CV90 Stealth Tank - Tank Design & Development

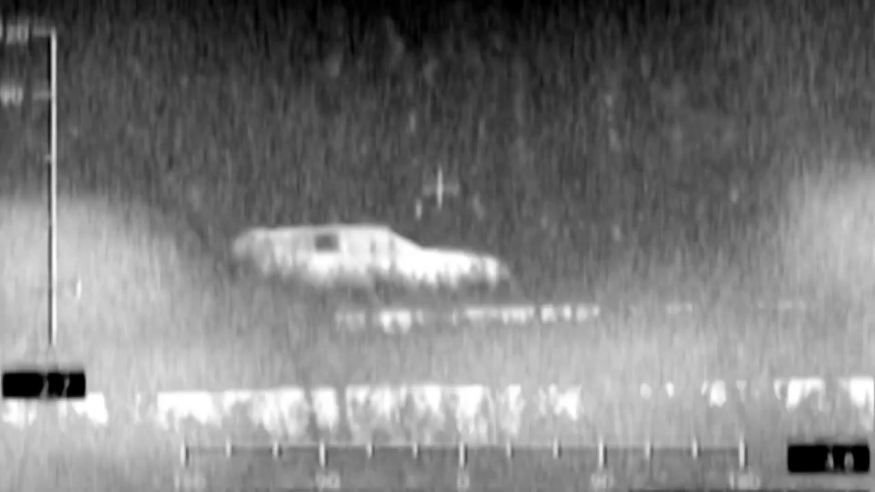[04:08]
processors monitor the vehicle's surrounding ambient temperatures and
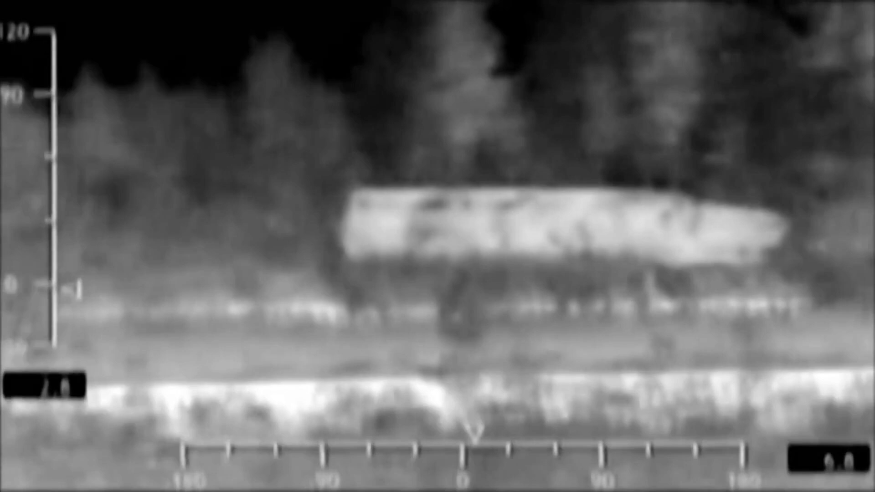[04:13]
adjust the tiles to admit the same infrared levels while micro cameras observe the surrounding terrain and can alter the thermal pattern to match those on either side of the vehicle
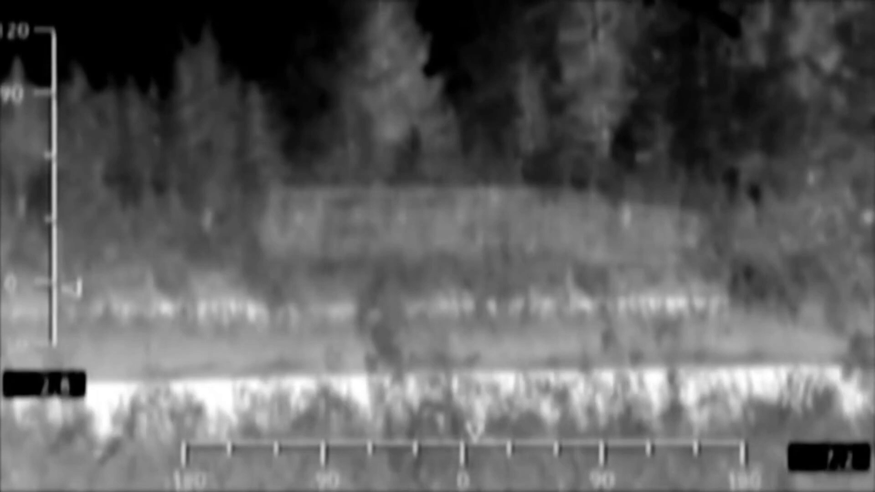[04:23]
this technology allows the machine to blend into its surroundings be it in front of trees in the open or elsewhere it can even mimic other vehicles
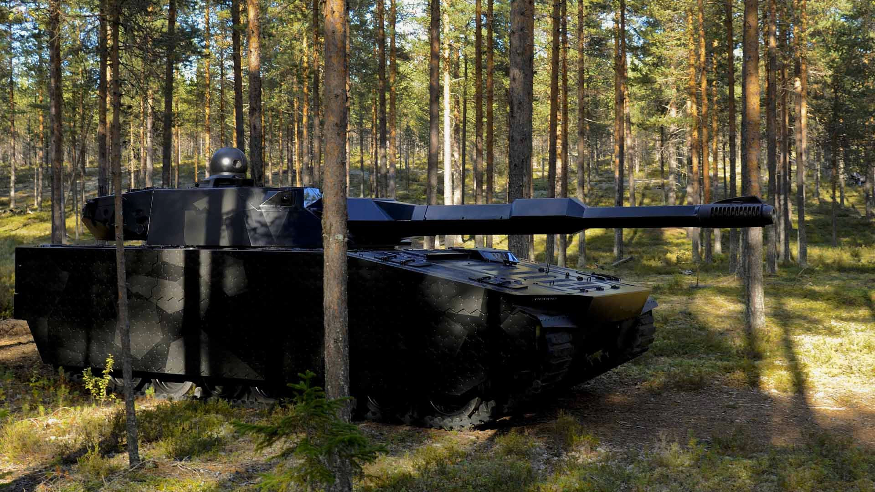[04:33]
by altering the pattern to form new shapes from animals such as elk civilian vehicles and even the shape and outline of enemy vehicles to disguise itself
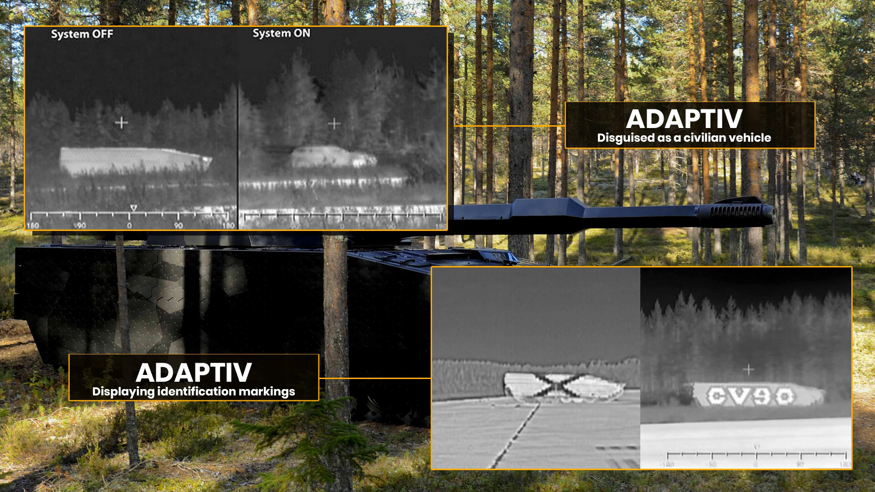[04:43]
to prevent friendly fire or pass on a message without using communications it can even quickly display text or unit markings on its panels for quick identification purposes